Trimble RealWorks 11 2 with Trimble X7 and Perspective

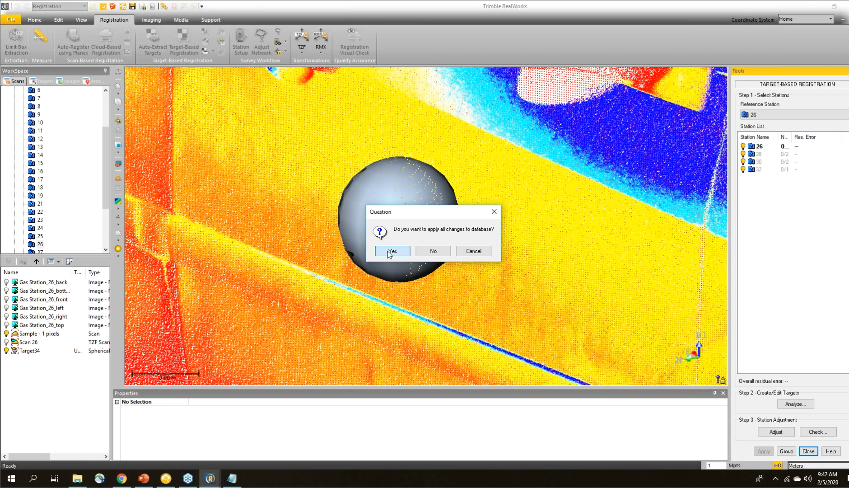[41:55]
Yes. Apply everything. Okay. So we've extracted targets.
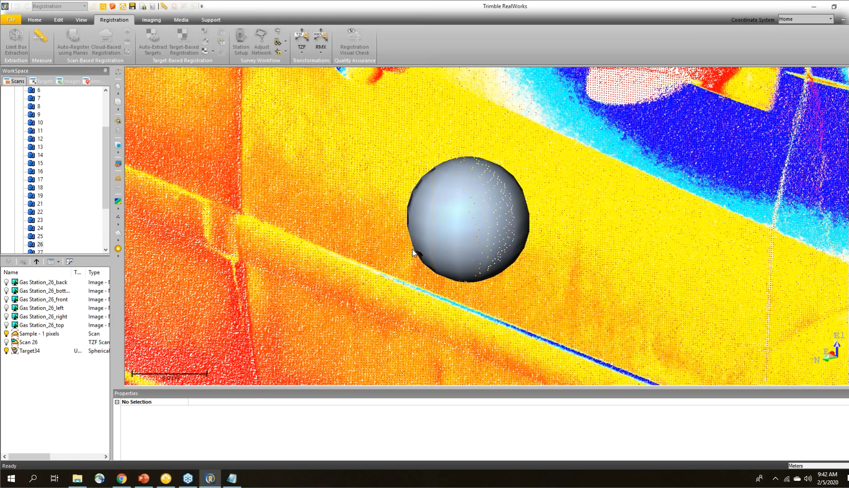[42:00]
Now, the next thing that I want to do is I just want to go to a target based registration. So now I've got targets extracted in the project. I've got my control file. I'm just going to go to target based registration.
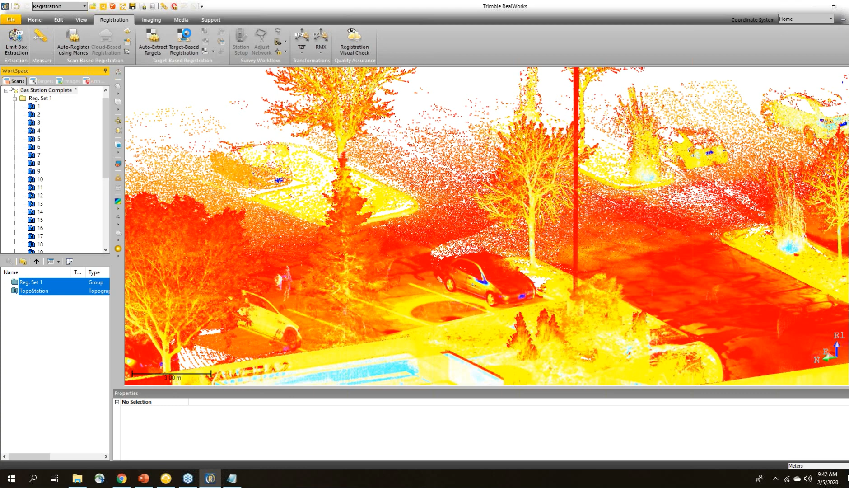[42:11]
And I'm just going to run auto match all.
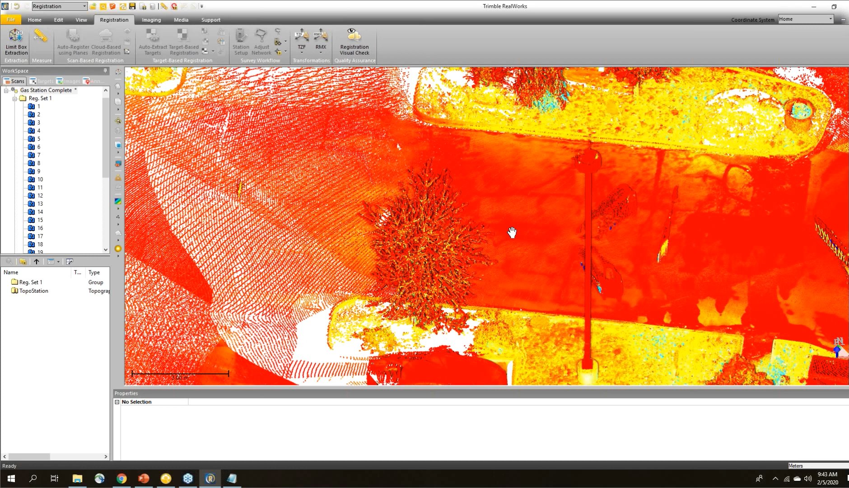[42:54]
It's now on the control point. Sorry. They're now in the right place on my project.
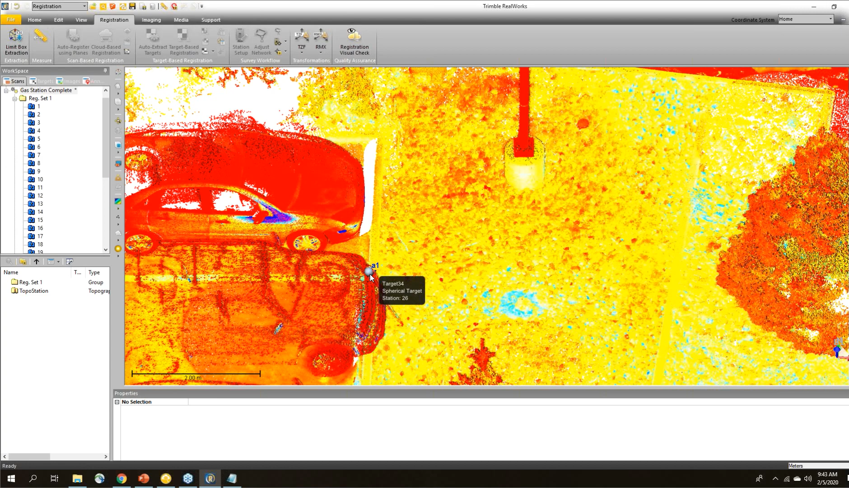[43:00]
So if I was to go into here, I'm just hide the point cloud.
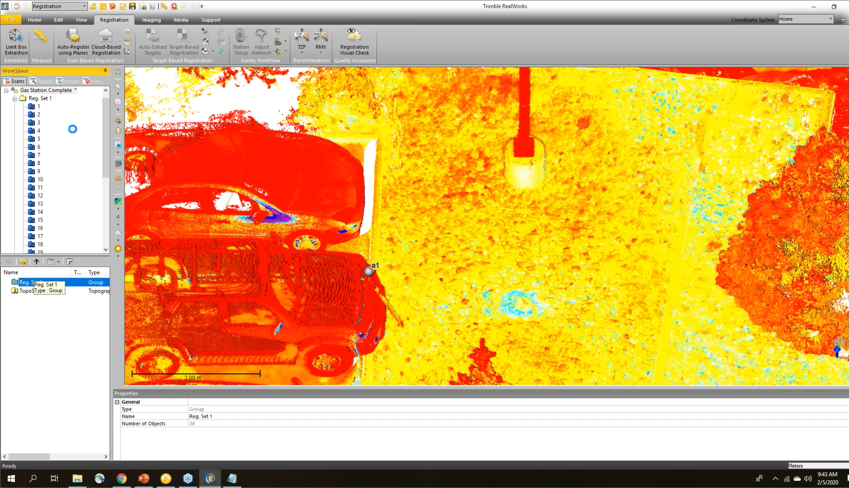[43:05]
And I'm just going to change these targets to be viewed as a wireframe. Now we can see our control point basically sitting right inside.
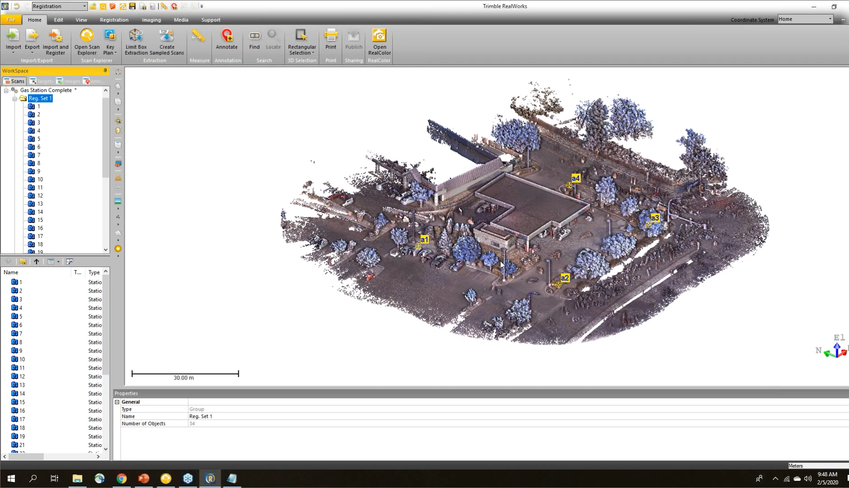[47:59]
So you can see there's a lot more density on these points. For example, over here, trying to look at this manhole area.
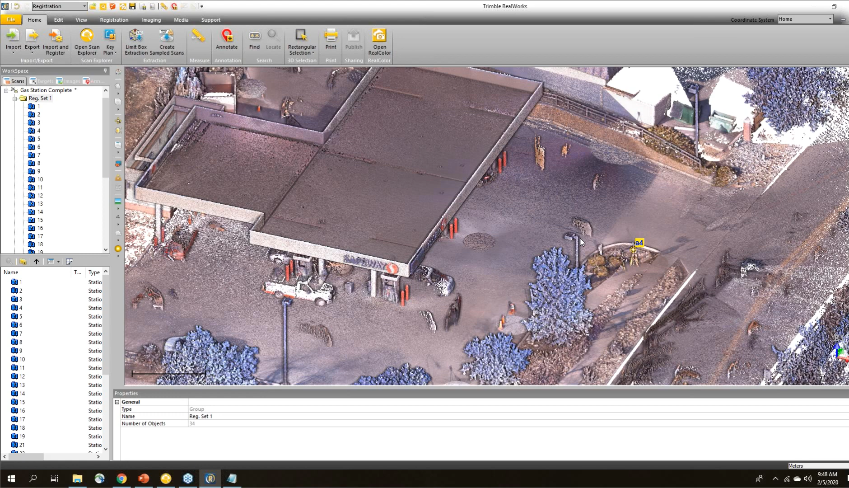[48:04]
You can zoom out and you can see a lot of density on these points here on the ground to see that manhole.
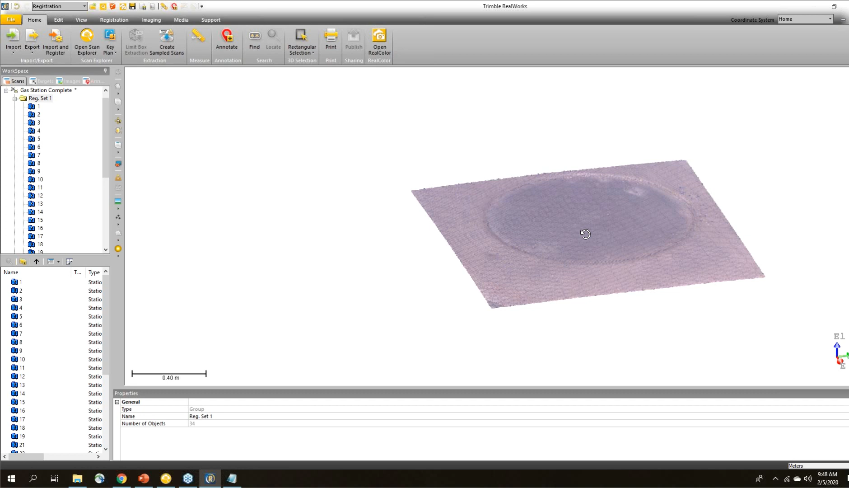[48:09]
Okay, next question. How can we move a region of a scan before registering? For instance, there's a ghost wall inside a room. So right now, unfortunately, not a good way to automatically do that. If you're doing a cloud-based, so if you're using a target-based registration, it's not that big of a deal. So if you do the cloud-based registration, if you do the cloud-to-cloud, not the automatic,
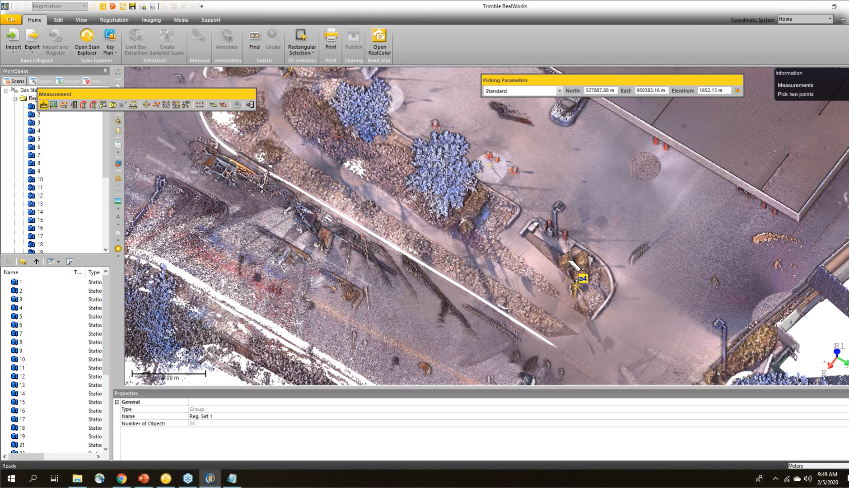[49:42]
Oh, so how, I think the question is, how far away should you put targets? In this case, where did I register those from? I think I was probably taking them from about, I don't know, maybe 15 or 20 meters, something like that. But it depends on the size of the target. I was, with the TX8, we generally use 100-millimeter spheres. For the X7, I'll generally use 150-millimeter sphere. Again, the X7 is, I think it's half a million points per second, whereas the TX8 is a full million points per second. So you're getting a lot density, you're getting a lot farther range with the TX8 than the X7.
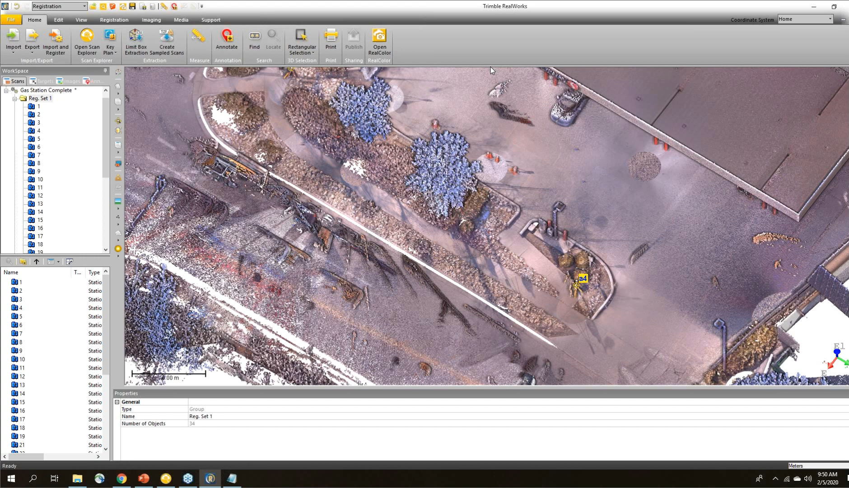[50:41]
Okay. What was the shortcut used when doing this quick segmentation when measuring the heights? So that was the magnifier tool.
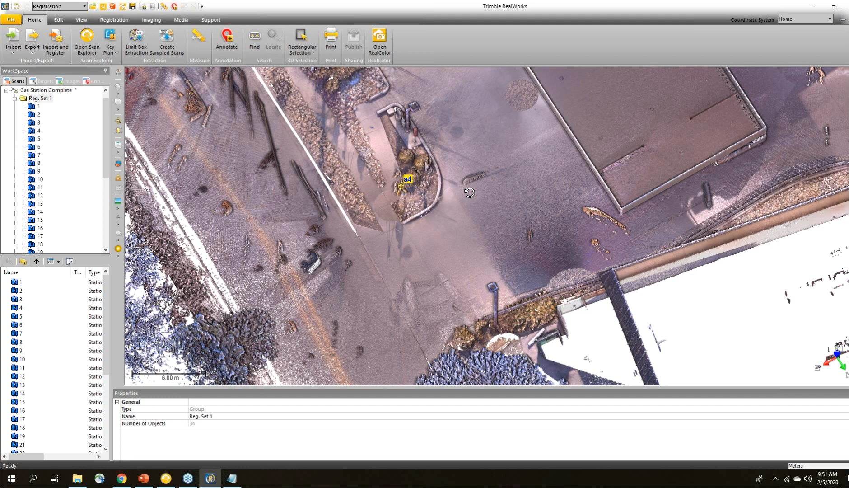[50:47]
So the question was, how did I quickly zoom in to see the areas on the pole?
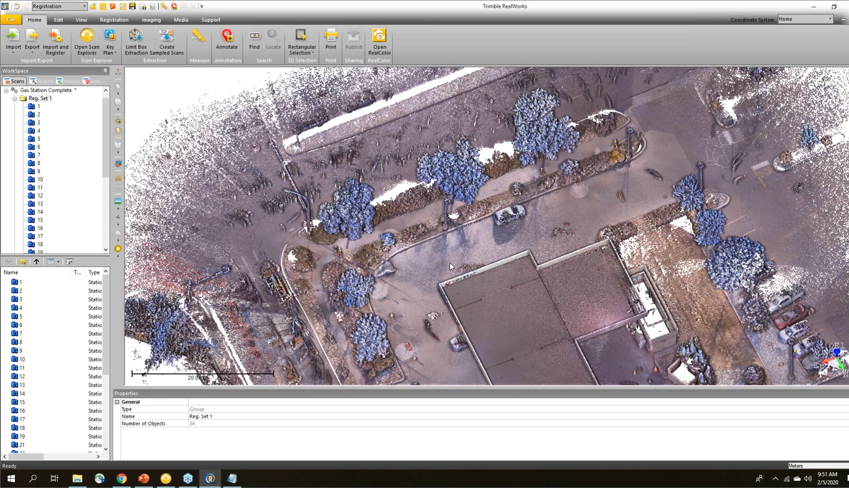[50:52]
So that's where I just hover my mouse over a specific area and then press the N key on my keyboard.
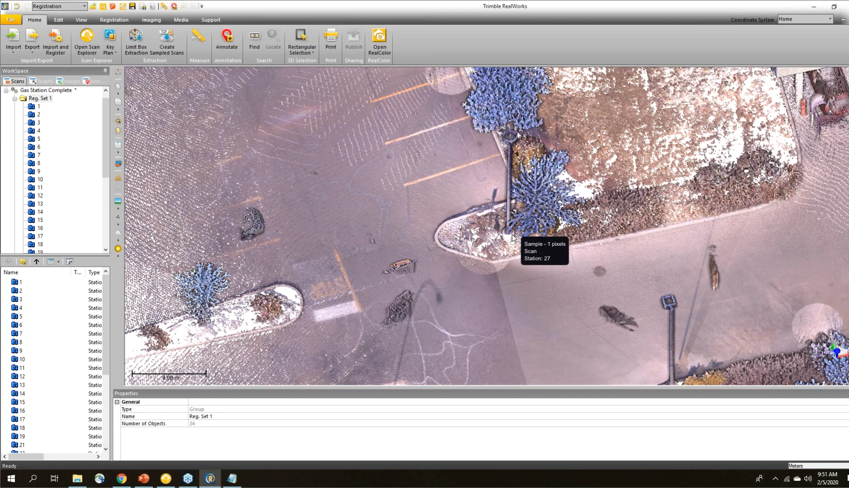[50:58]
So here I'm just pressing the N key, quickly zooms me in so I can see the base.
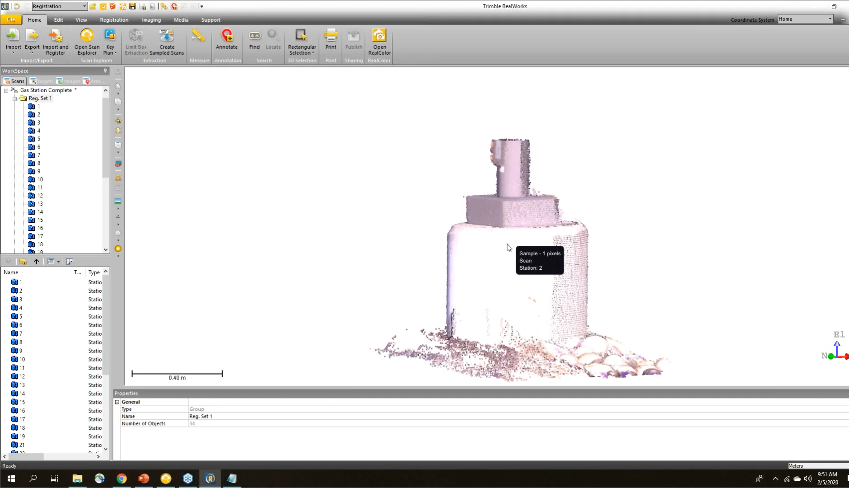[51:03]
And then if I want to see the top, I do that. So I use this all the time. I told you earlier I was using it to check the registration.
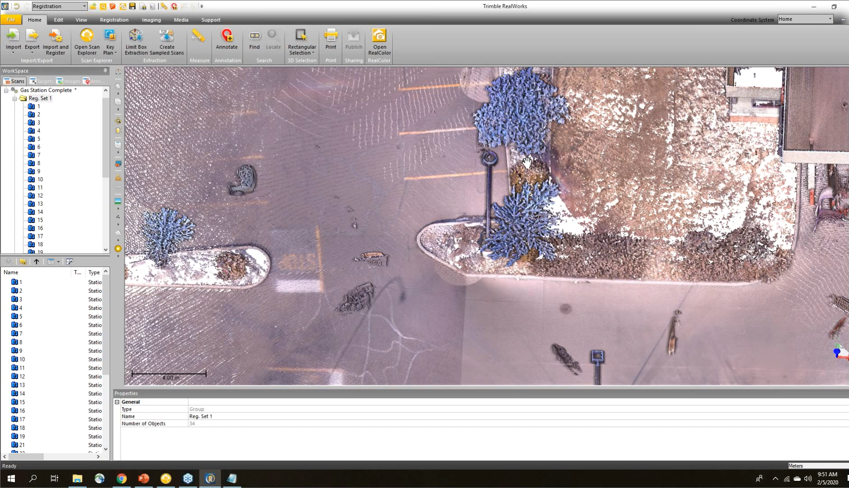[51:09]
So I click on the ground.